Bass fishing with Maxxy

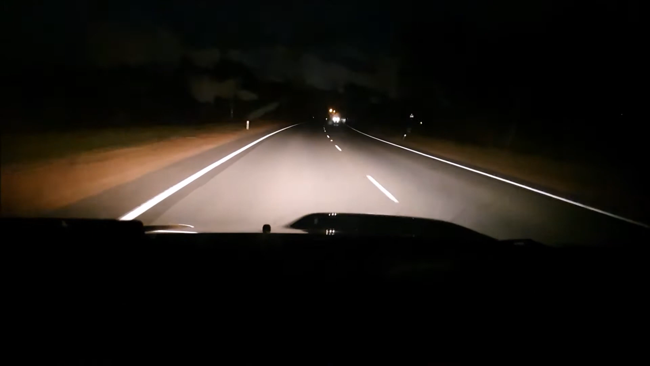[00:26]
Maxi just high-beaming the world. Right, well there you go guys.